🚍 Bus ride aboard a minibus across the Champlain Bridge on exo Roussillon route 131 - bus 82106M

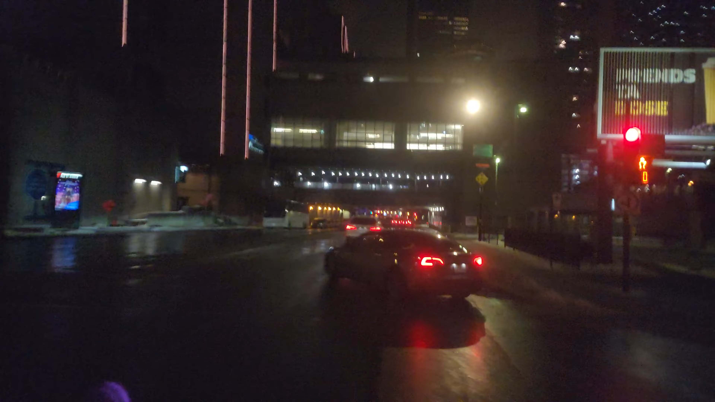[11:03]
And here we are, we're going into the garage. We're going into the station, the bus station.